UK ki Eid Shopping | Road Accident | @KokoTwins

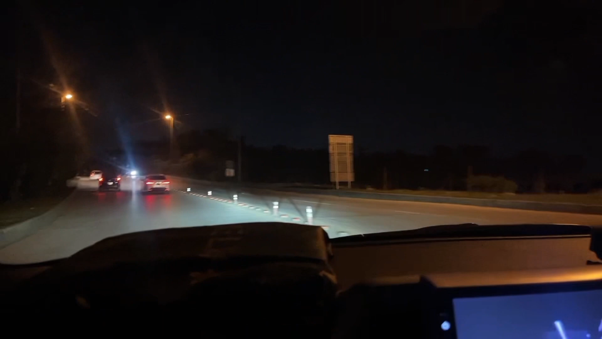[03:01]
ये देखें गाइस जंगल में आ गए हम लोग, अब आगे घना जंगल है, इसके अंदर कच्चे के डाकू होते हैं, भूत भूत। हम लोग आबादी में आ गए हैं जंगल क्रॉस करके।